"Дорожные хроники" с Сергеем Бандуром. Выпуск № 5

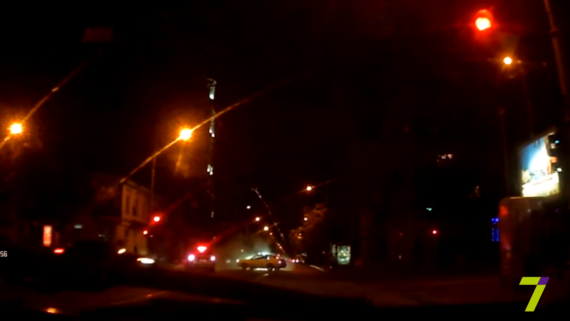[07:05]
Не поделили Перекресток Преображенская Успенская Проскочившую На красный Тойоту Протаранил Ехавший По Успенской Хюндай